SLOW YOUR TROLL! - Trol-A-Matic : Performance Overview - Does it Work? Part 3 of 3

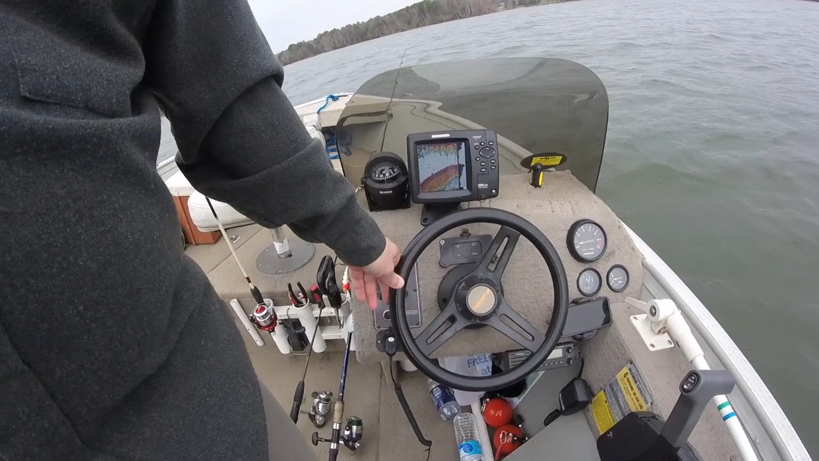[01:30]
The wind is blowing a little bit today, but you will see 1.0, 1.1, 1.2. For those of you wanting to walleye fish, this is a good speed for walleye, love it, see the performance. It's actually getting really good slow speeds there, so you can see a big difference already. Again, the wind is blowing to our backs a little bit,